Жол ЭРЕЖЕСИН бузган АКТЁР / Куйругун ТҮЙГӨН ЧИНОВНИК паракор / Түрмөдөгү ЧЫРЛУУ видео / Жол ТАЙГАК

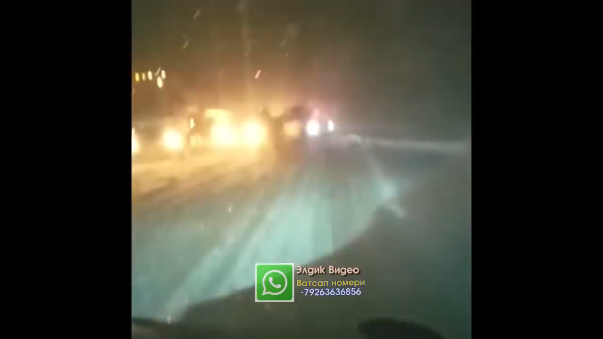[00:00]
Assalamualaikum jamaat. Qandaysizlar? Hozir o'shdan chiqqanlar ehtiyotlab chiqqilar, seppeyinglarni olib. Qar sapsim javob solib tur. Probka yo'l.